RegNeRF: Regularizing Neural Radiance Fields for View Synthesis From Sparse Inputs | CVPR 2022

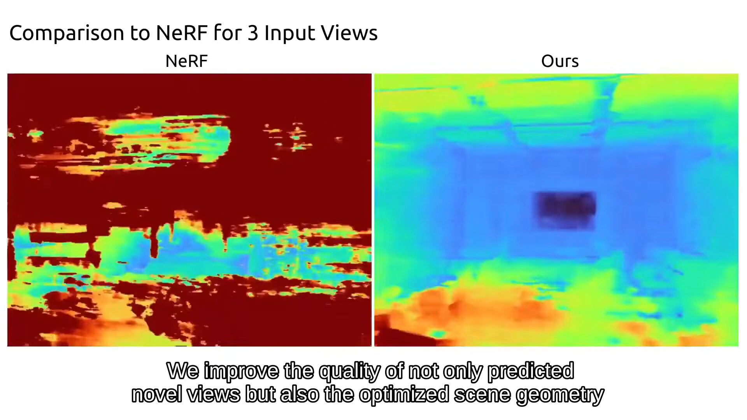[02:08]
We improve the quality of not only predicted novel views but also the optimized scene geometry illustrated here by the expected depth maps. While the scene geometry optimized by NERV is degenerate,
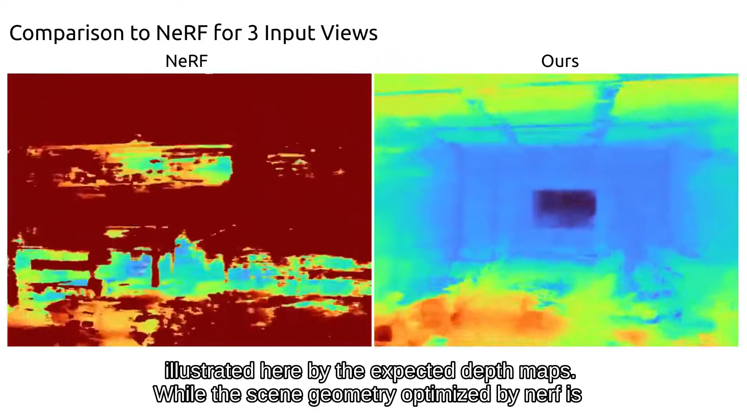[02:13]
our method predicts a realistic room layout despite only three input images are given.
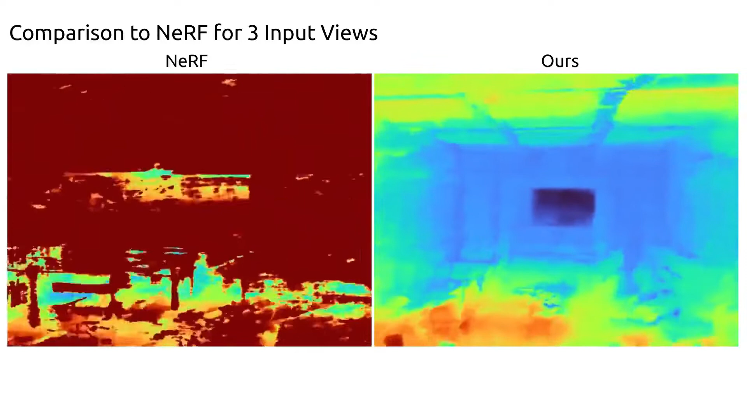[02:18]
For six input views, NERV improves but predictions contain floating artifacts leading to cloud-like inconsistencies in their RGB renderings.
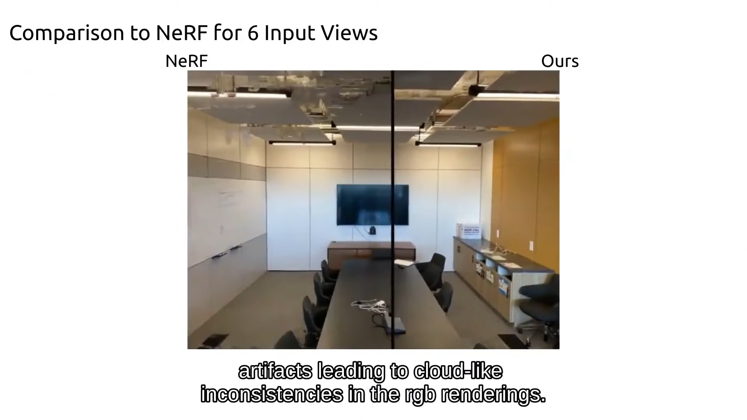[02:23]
These are also visible in the optimized scene geometry.
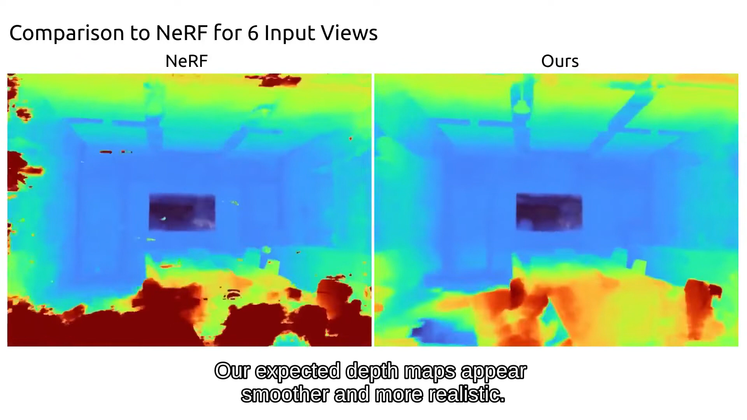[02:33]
Our expected depth maps appear smoother and more realistic.